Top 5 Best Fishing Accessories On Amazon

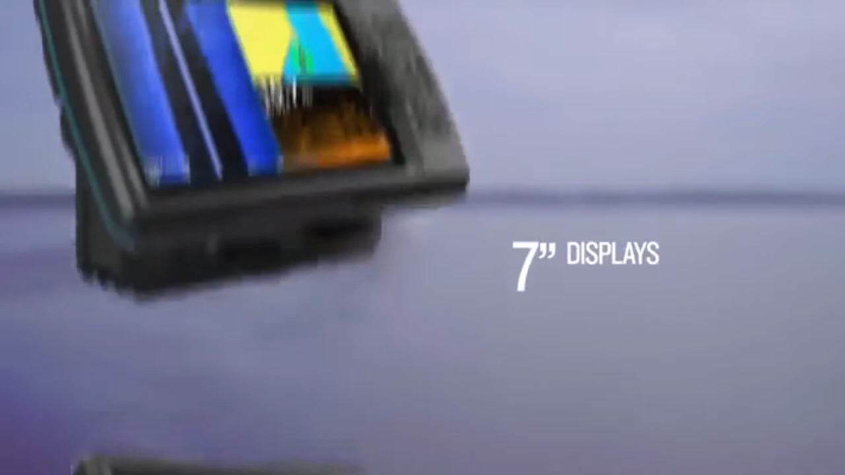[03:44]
Nobody knows the waters you fish better than you and your fellow fishermen.
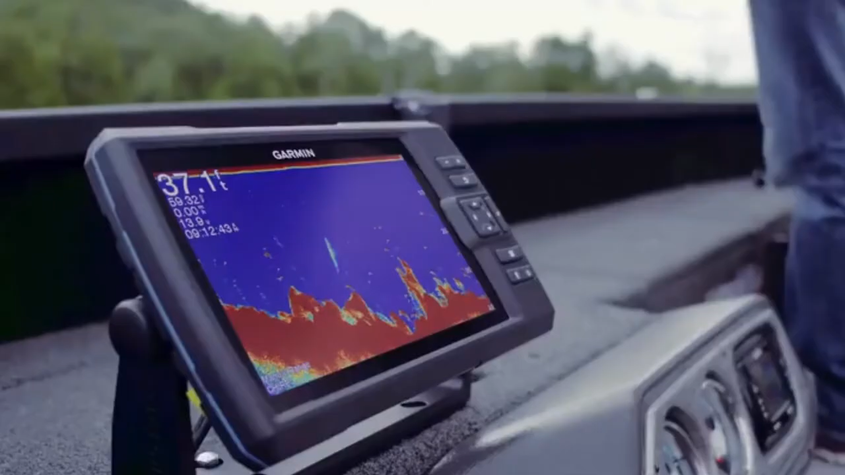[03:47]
While you are trolling the shorelines and the depths, Quick Draw Contours Mapping Software creates HD fishing maps of the places you've been.